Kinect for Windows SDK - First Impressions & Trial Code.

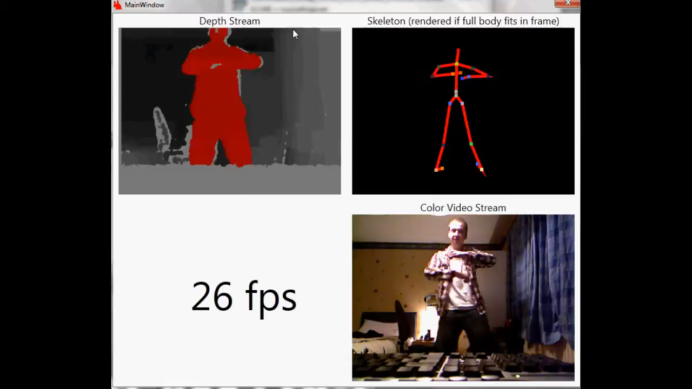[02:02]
The skeleton at this moment in time tracks 20 places on your body. That ranges from your elbow joint, your wrist joint, your knee joint, your foot joint, all those places.